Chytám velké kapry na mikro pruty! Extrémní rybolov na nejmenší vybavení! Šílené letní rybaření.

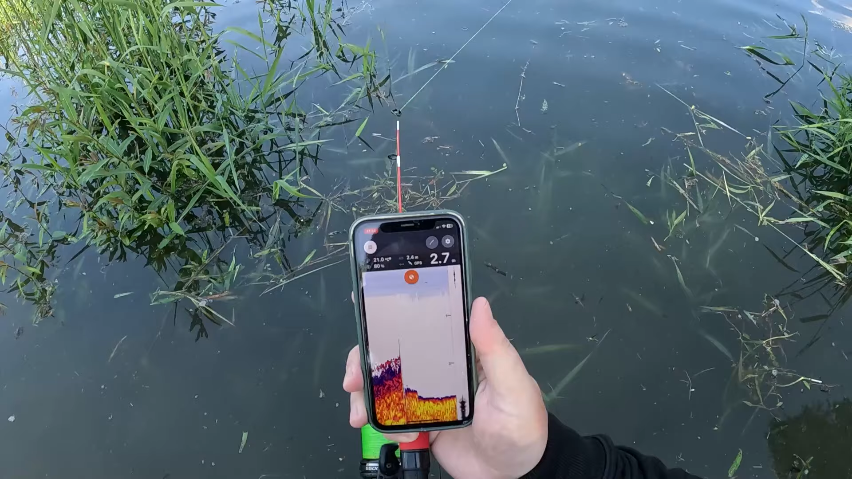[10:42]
Já to takhle opatrně protáhnu, jste viděli. Tady budeme chytat. Vidíte, ono se to tak jako svažuje dolů. Podívejte se. Tady přesně pod nohama. No, a tady už se to hodně rychle zvedá. A právě já chci položit dneska svoji to montáž. Vidíte, toto jsou všechno rostliny, které tady v té vodě můžete vidět. Já chci položit svou montáž tady dole. No, pojďme to tady taky prověřit. Tak ho tam nahodíme jenom. Tak, výborně, už jsem spojil.